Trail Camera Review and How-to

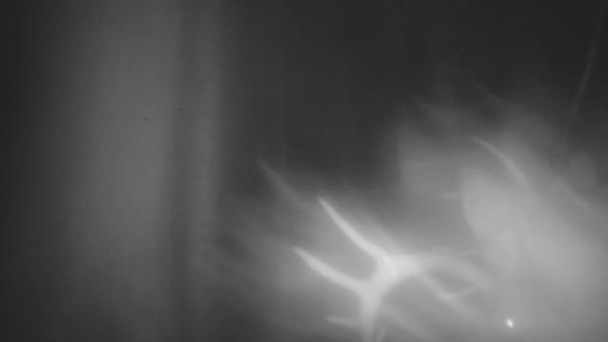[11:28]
maybe you'll see some antlers going through and maybe that's okay maybe that's all you need to know is it you know there's a buck coming through and that's fine but you know you really want to try to get your placement and that comes
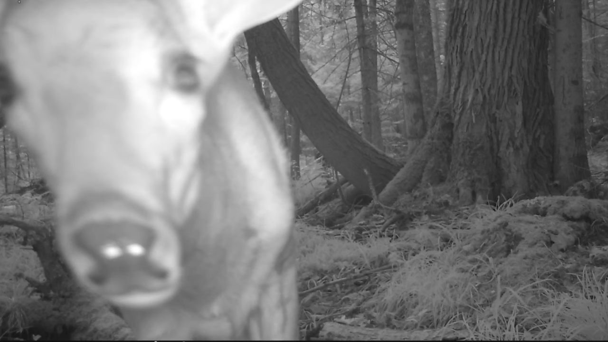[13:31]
I found over the years that animals are aware of your smell they smell way better than we do and I've had animals come up sniff the camera and
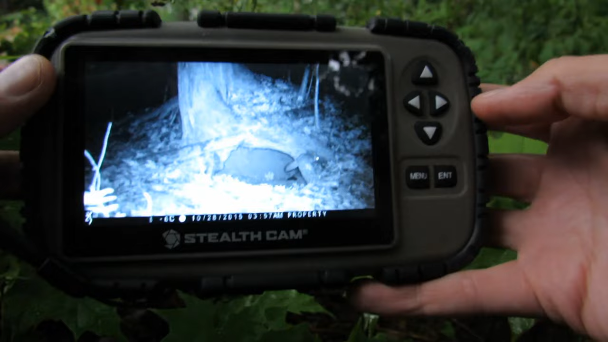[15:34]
click enter here on that photo and you can see there's one of my flying squirrel down there if I scroll